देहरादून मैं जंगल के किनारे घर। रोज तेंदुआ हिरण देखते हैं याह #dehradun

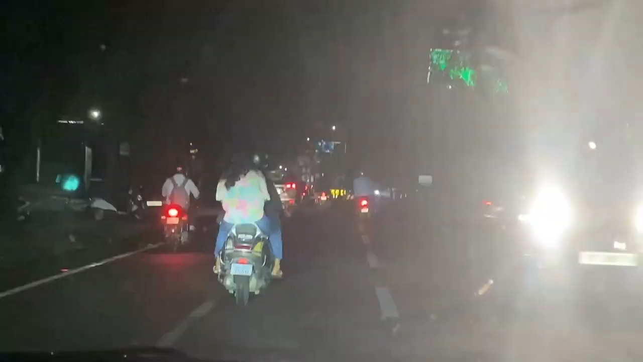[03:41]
ठीक है अब हम जा रहे हैं पैसिफिक हिल, वहाँ पे हम खाएंगे पास्ता पैसिफिक हिल में।
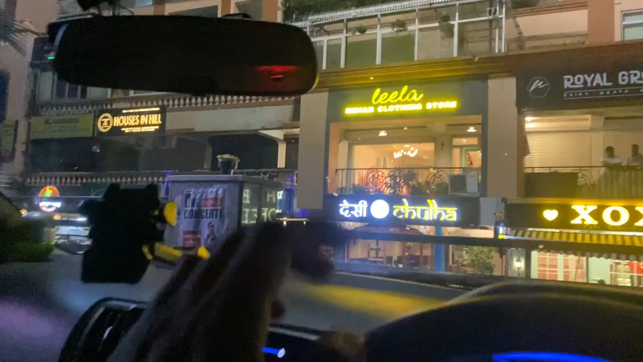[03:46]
और यहाँ पे देखो ये कितना बड़ा मार्केट है, लेकिन प्रॉब्लम ये होगी है तुषार कह रहा है वो तो है ही नहीं यहाँ पे।
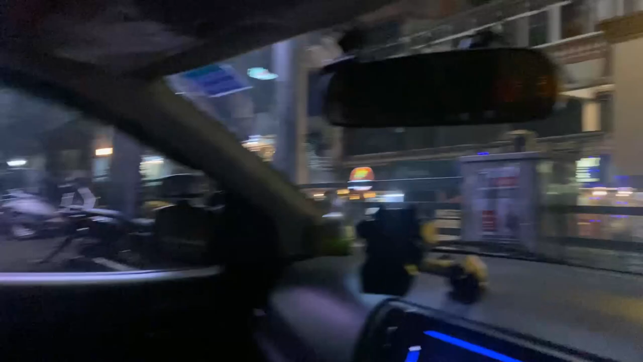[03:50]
अब ये गूगल मैप पे ढूंढ रहा है, गूगल मैप पे तो यहीं का दिखा रहा है, मैंने कॉल भी कर ली लैंडलाइन का, लैंडलाइन नंबर मिल नहीं रहा इनका।